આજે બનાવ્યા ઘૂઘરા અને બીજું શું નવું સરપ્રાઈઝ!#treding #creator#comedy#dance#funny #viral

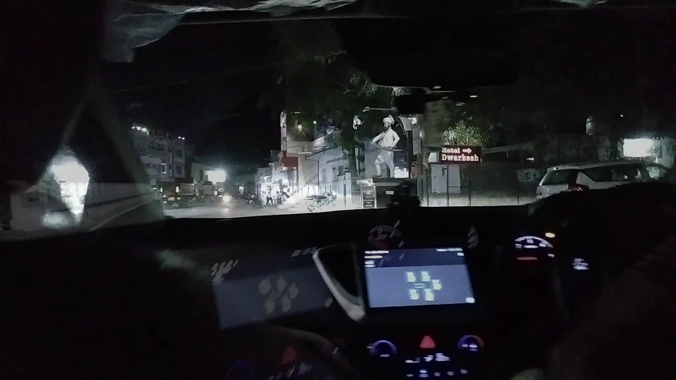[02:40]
તો મિત્રો, ભાટીએથી હવે ફરી હાલતા થઈ ગયા છીએ અને જુઓ મિત્રો,